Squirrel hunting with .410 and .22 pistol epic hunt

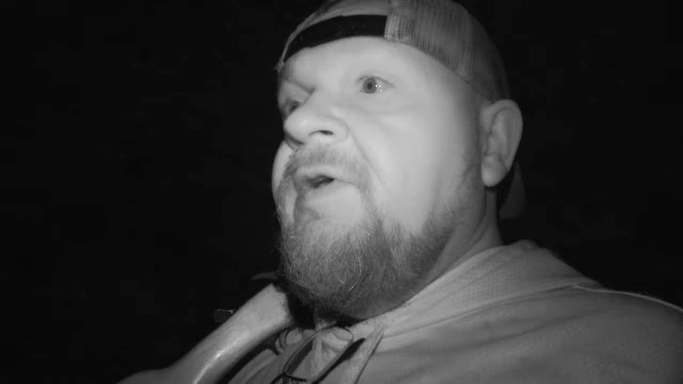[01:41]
The spot he was telling me about. I didn't find it last time. There, the trail that was supposed to be leading to it was growed up. He come back here and kind of knocked it down with a razor. Here's the trail I'll show you. It ain't much of a trail, but
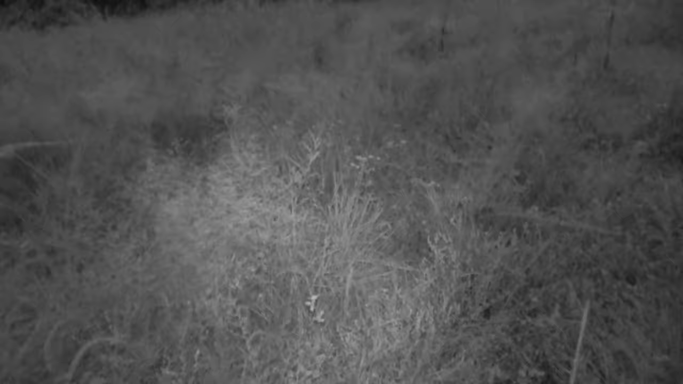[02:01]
here's the grove. All right, I just got through this big thick mess. Field right here.
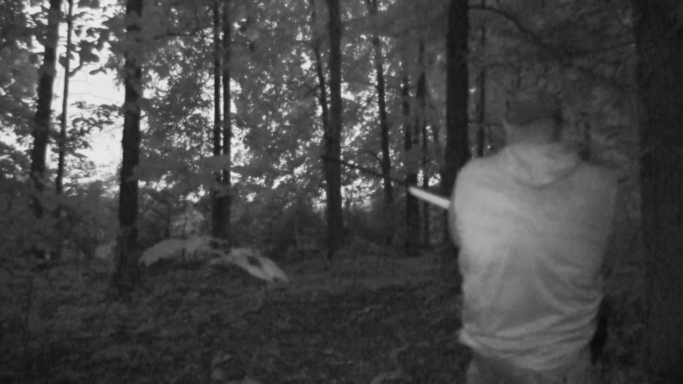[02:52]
It's been about 10 minutes. We got some action up here. I'm gonna put the stalk on. I see one right up here. Here we go. Time to clock in.